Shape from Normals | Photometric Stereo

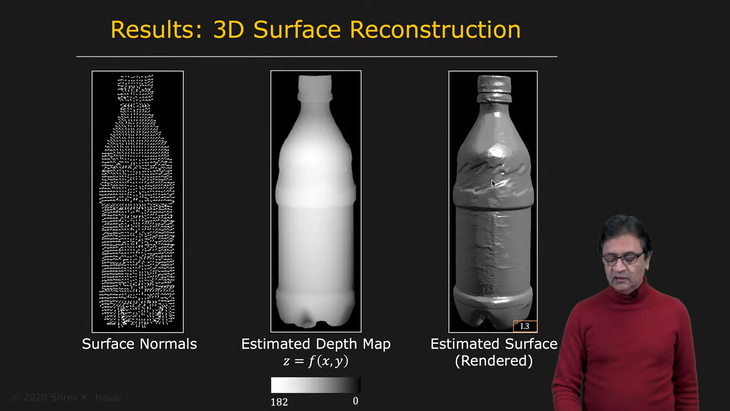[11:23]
to be able to visualize the undulations or the details of the surface. That's what's being done here. This is the same depth map being rendered. And you see that there's a lot of details in the depth map of the real object. And it seems to be a fairly accurate depth map. Here's another example, the mask. You have the surface normal map. Here is a depth map. And once you apply surface integration reconstruction, you get this. And again, it's being illuminated by some light source.
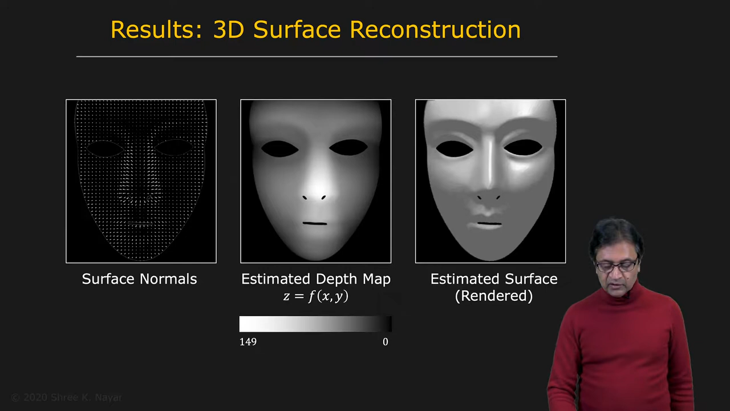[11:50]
So this is computer graphics showing you that indeed the shape is consistent with the actual shape of the mask. And here is an interesting example where the object is actually made of many different materials.